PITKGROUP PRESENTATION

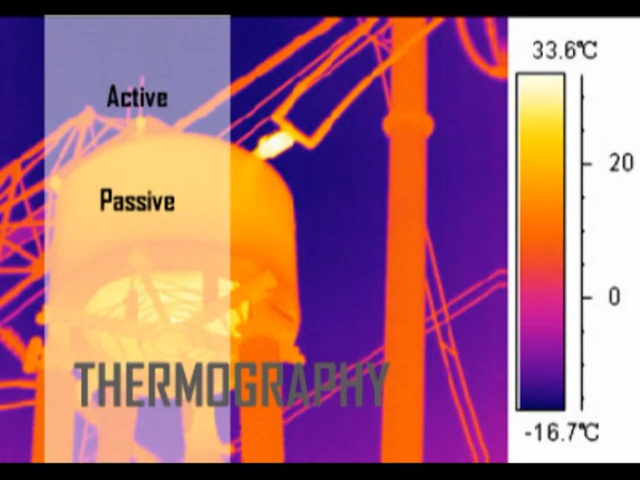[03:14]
On screen: scale top 33.6°C, scale bottom -16.7°C
An IR image is the only diagnosis method that allows real-time view of the temperature development in a body. PITK uses this technology as a mean of prediction in research which quantifies the problems through non-destructive and non-contact methods in addition to obtaining valuable information in research.